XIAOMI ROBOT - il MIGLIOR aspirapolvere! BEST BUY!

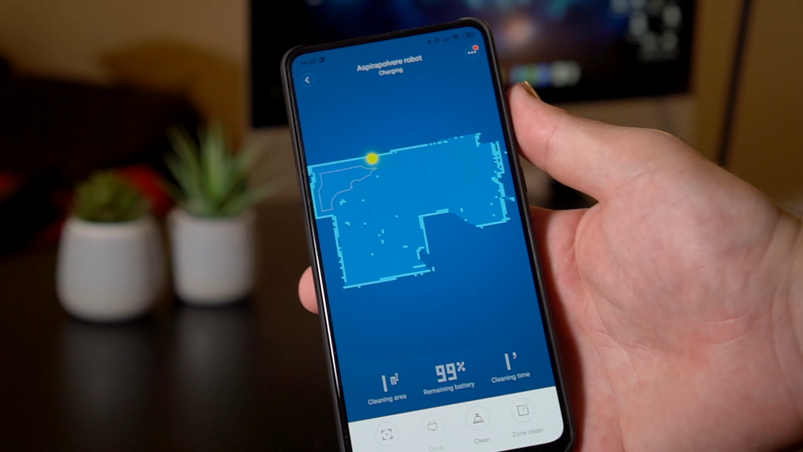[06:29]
attraverso l'applicazione ad esempio possiamo decidere di controllare alcuni settaggi e decidere ad esempio se utilizzare il robottino in modalità manuale.